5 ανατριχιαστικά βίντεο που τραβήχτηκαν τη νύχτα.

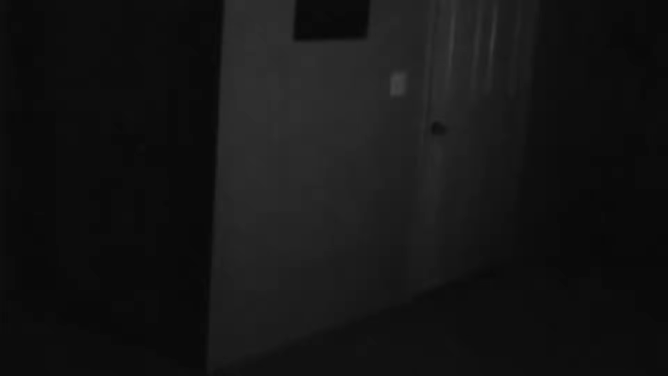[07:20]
Το παρακάτω βίντεο ξεκινάει με το μήνυμα πως ο Φίλιπ ξυπνούσε συχνά βρίσκοντας την πόρτα της κρεβατοκάμαράς του ανοιχτή. Έτσι έβαλε κάμερα για να καταγράψει αυτό που συνέβαινε όταν εκείνος κοιμόταν. Στο βίντεο βλέπουμε το σκοτεινό διάδρομο και τι κατέγραψε την πρώτη κιόλας μέρα.